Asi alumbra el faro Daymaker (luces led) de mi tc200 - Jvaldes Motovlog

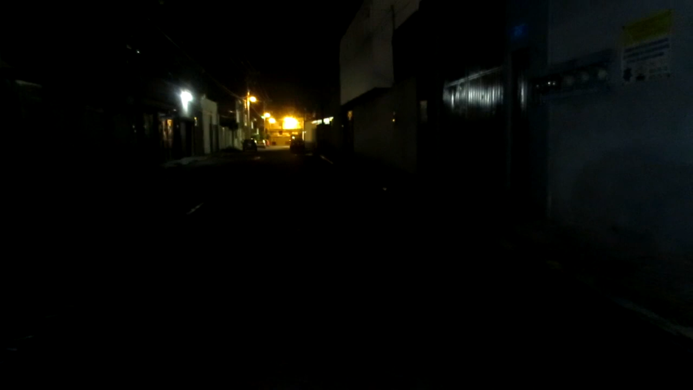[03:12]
Y es esa. Esas son las cortas. Y ahorita voy a poner las largas. Alumbra media calle. Hasta aparece este día.
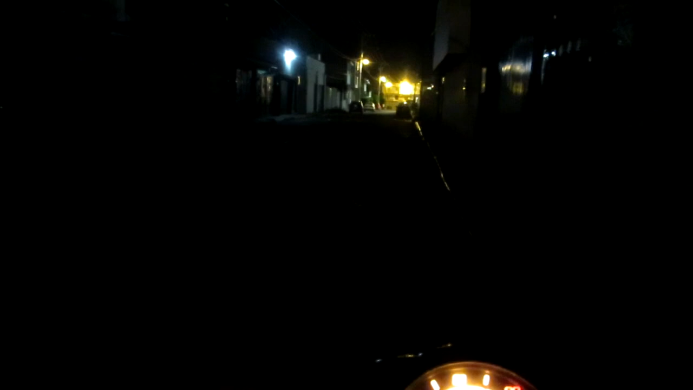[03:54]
Primero vamos a prender los cuartitos que prenden junto las bajas del faro de Eymaker.
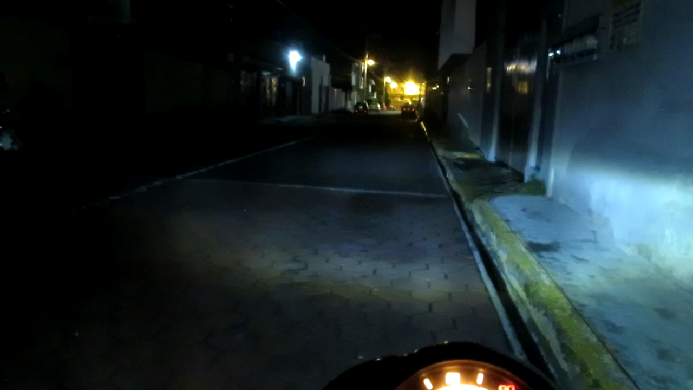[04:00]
Se ve así. Y esas son las bajas. Y vamos a prender las altas, que alumbra un poquito más. Como les menciono, la diferencia entre las tungsteno y los LED es impresionante. Es demasiada la luz, mucho más poca la energía que consumen. Como lo vieron en la moto de Peter, la de él alumbra mucho más largo y esta alumbra más a lo ancho.